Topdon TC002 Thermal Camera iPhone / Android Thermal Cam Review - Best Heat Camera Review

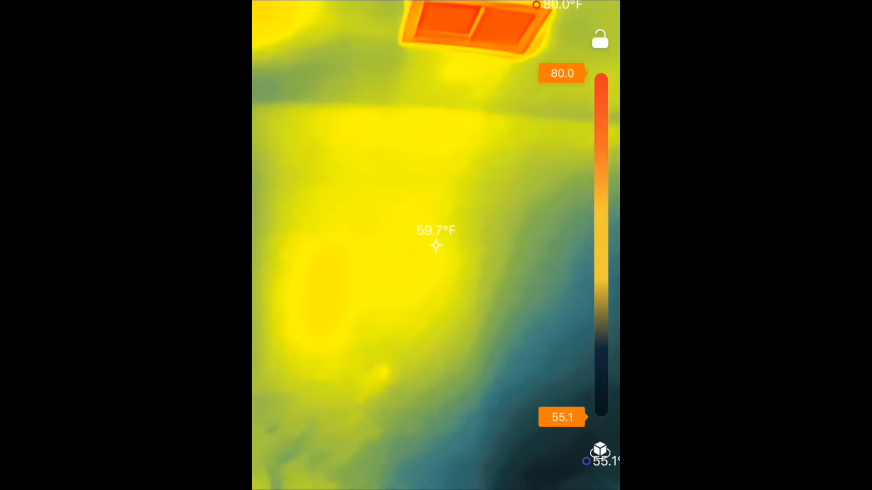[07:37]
On screen: spot 59.7°F
It shows the temperature of whatever the camera is centered on,
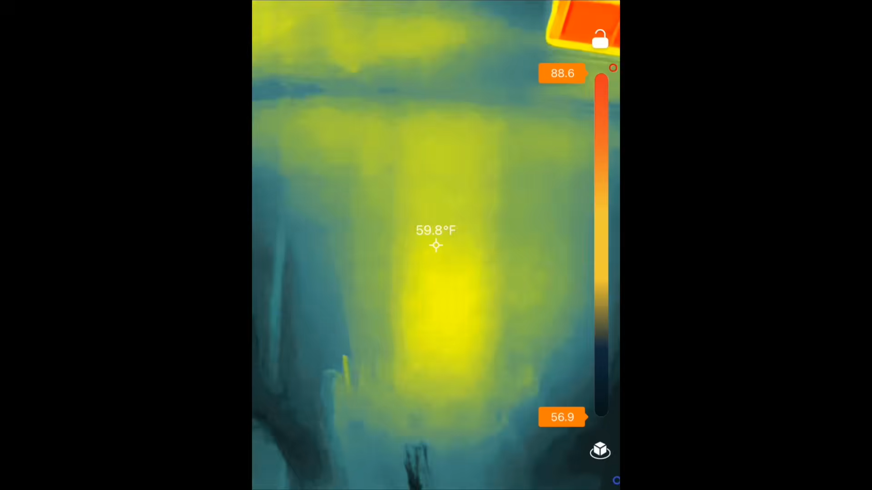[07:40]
On screen: spot 59.8°F
so you can use this to measure the temperature of something just by pointing at it. You will also see two other dots that move about on the screen.
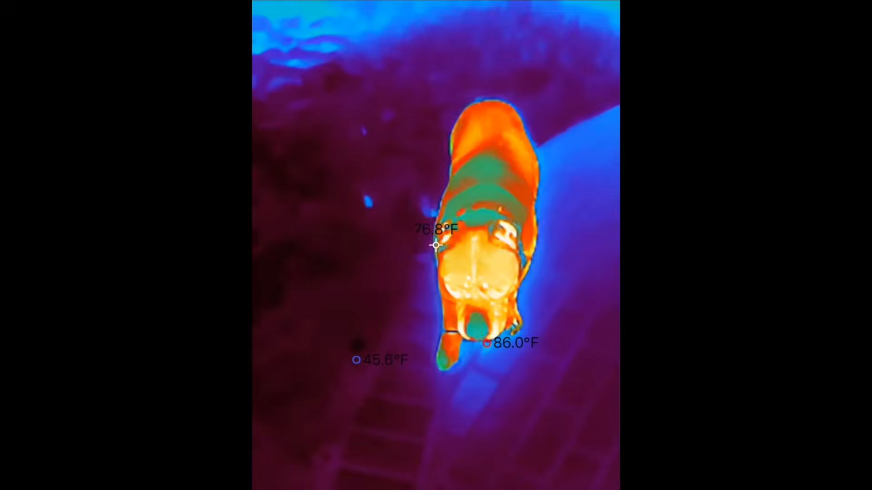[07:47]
One dot points to the coolest spot on the screen and shows its temperature,
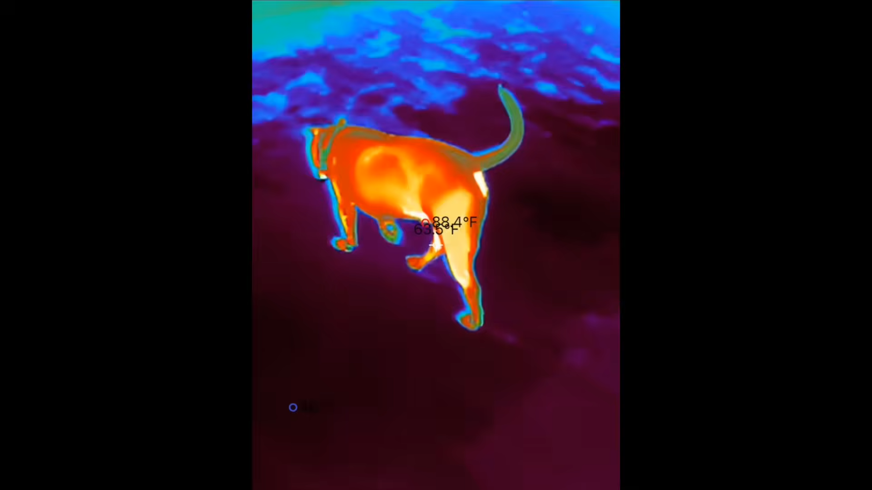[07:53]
whilst the other shows the hottest spot on the screen and its temperature.
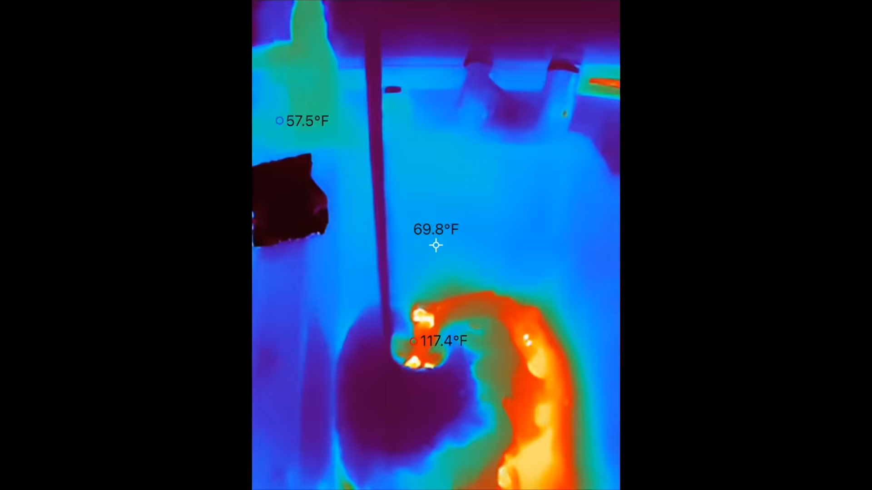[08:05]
On screen: spot 69.8°F
And just for all of you thermal camera dorks, the resolution is 512 by 384, and the screen refreshes at 25 hertz.
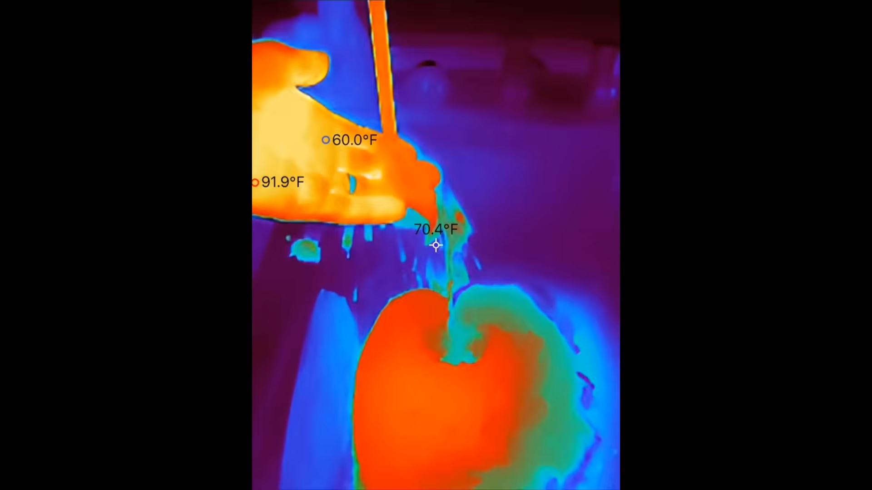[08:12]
On screen: spot 70.4°F
There are also options to enable a temperature scale along the right side,
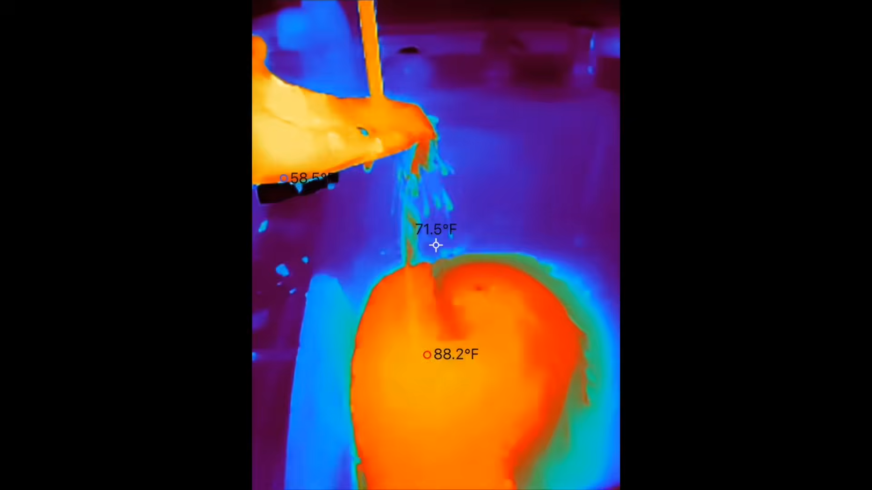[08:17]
On screen: spot 71.5°F
which you can enable or disable.
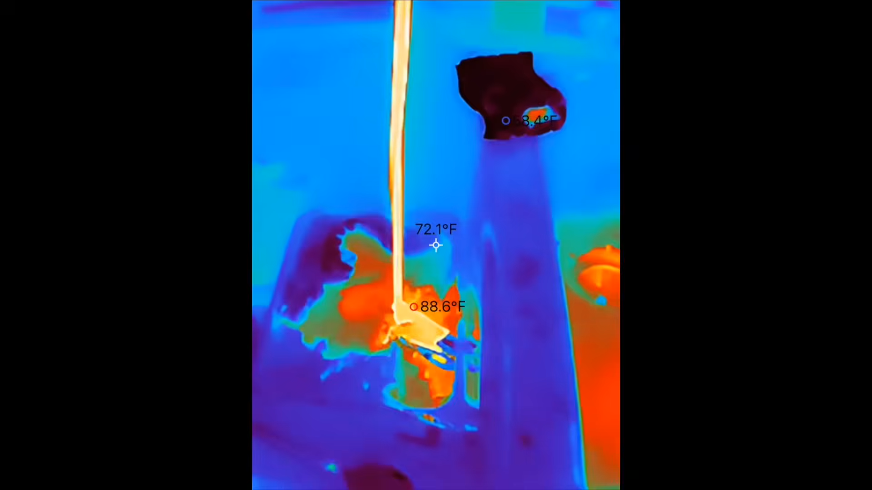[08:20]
On screen: spot 72.1°F, max 88.6°F
I eventually disabled mine because it was just getting in the way and confoculating me.
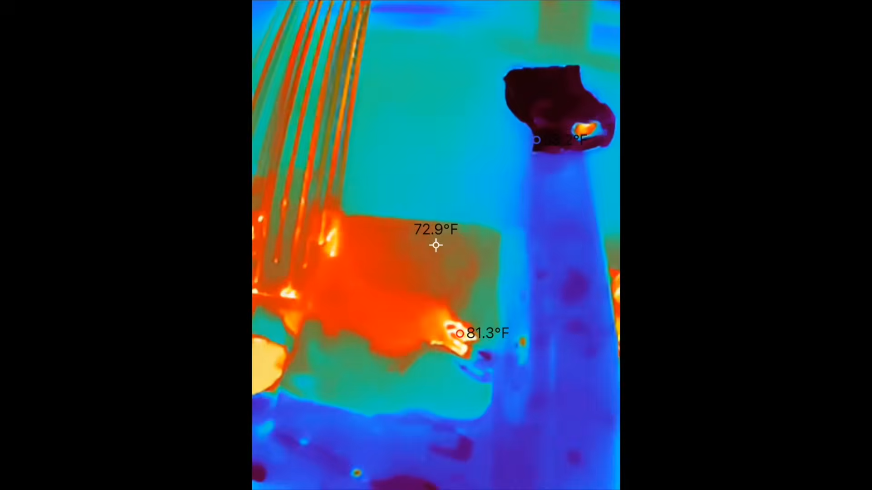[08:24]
On screen: spot 72.9°F
You can switch between modes to display the temperatures differently with different colors and temperature ranges.
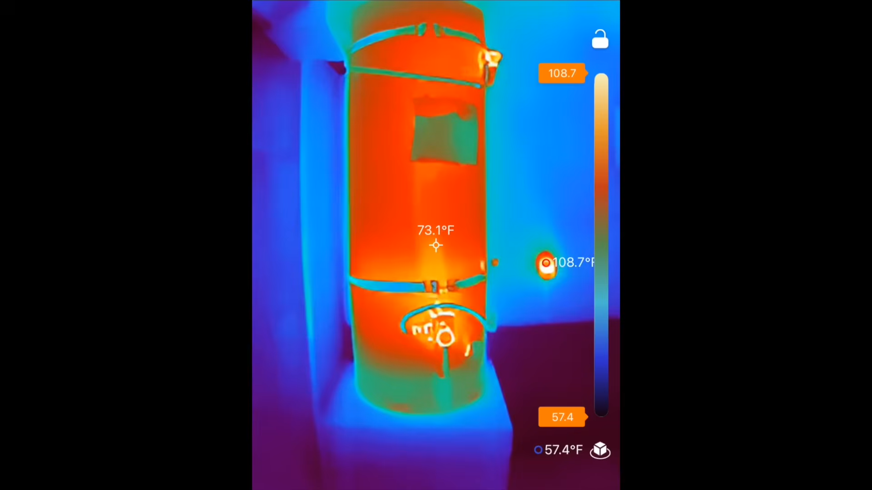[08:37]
On screen: spot 73.1°F, max 108.7°F
And it also has an option to show you what you are looking at in a normal little window, so you can get a better view of whatever it is you are seeing.
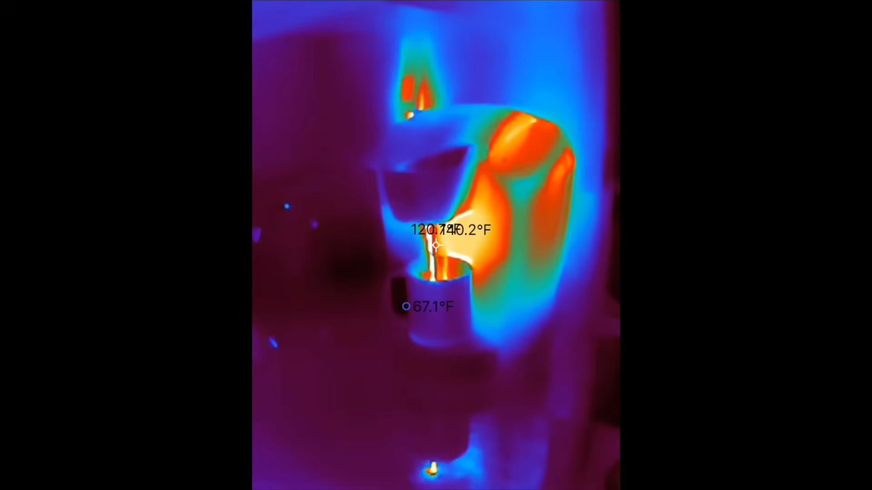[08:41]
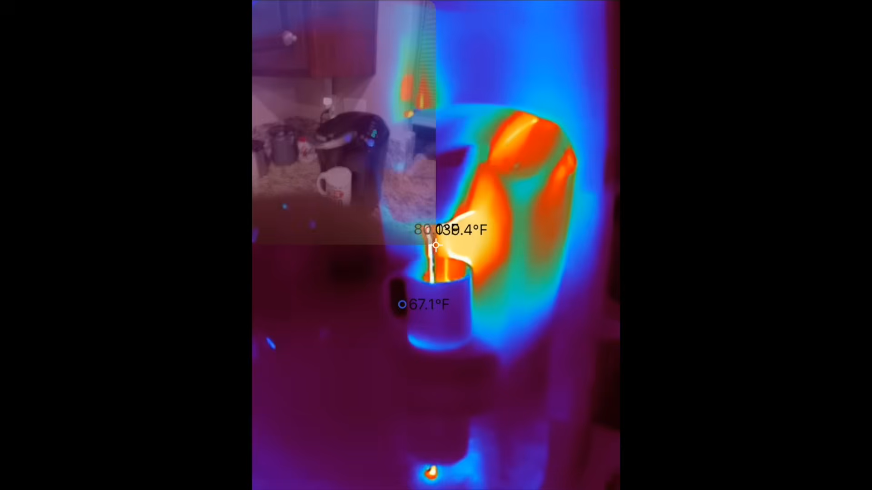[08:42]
As you move around or as the temperatures change,
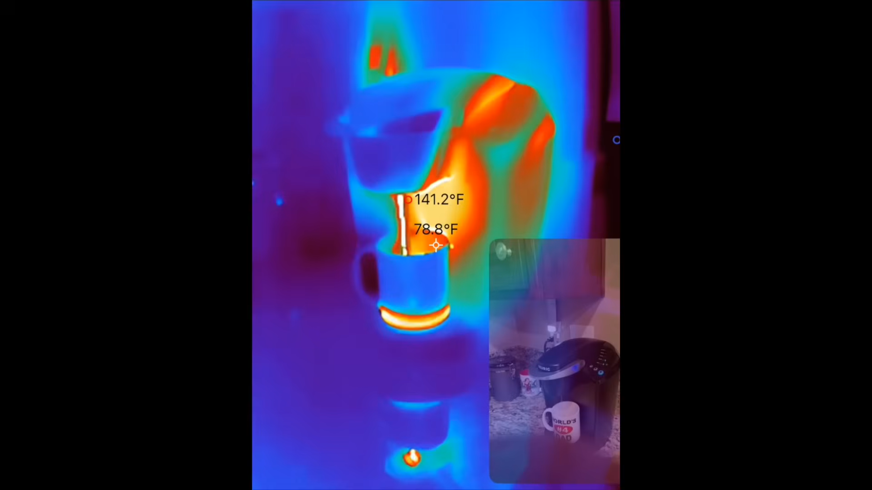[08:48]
the camera automatically detects the temperatures in real time and adjusts everything for you automatically, or you can lock it in so the temperature ranges do not change.
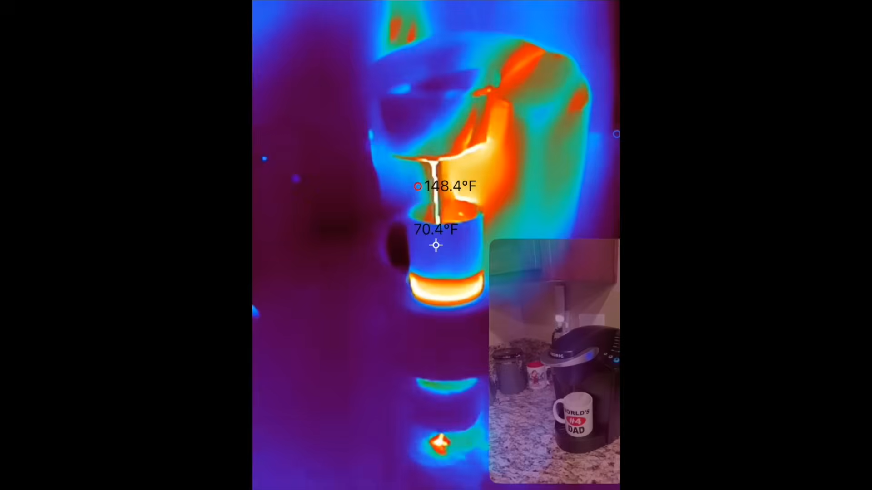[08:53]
On screen: spot 70.4°F, max 148.4°F
But because I am just a simple boy, I just let it do its thing automatically.
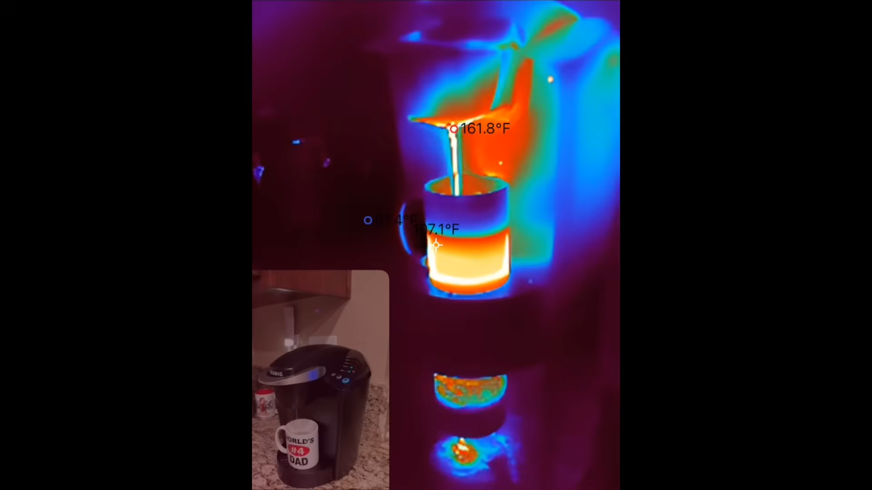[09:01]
It also has a super high temperature range mode for checking hot lava,
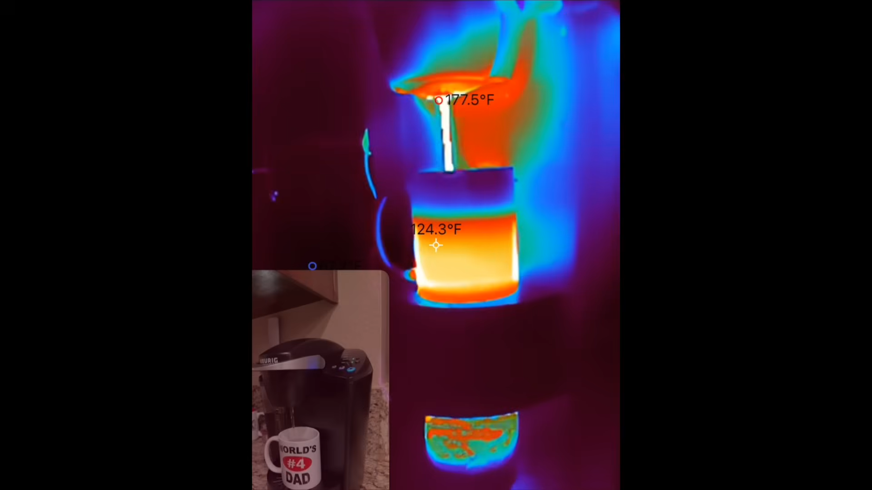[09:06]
On screen: spot 124.3°F, max 177.5°F
but otherwise you can just leave it in the default temperature range mode. The overall temperature range that the device can
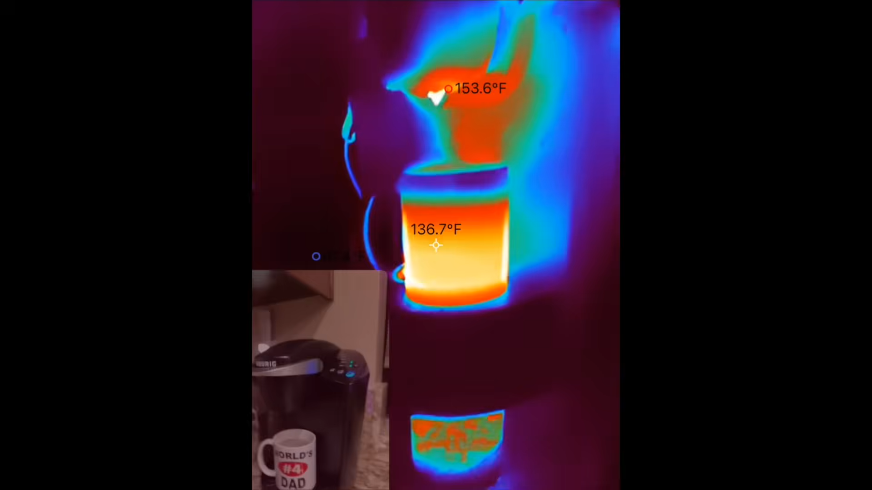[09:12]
On screen: spot 136.7°F, max 153.6°F
see is negative 4 to
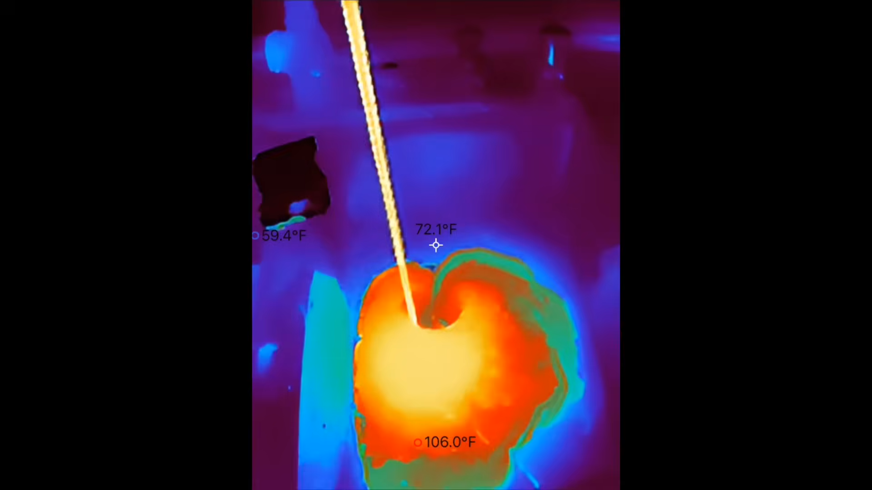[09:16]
On screen: spot 72.1°F
1,022 degrees of Fahrenheit.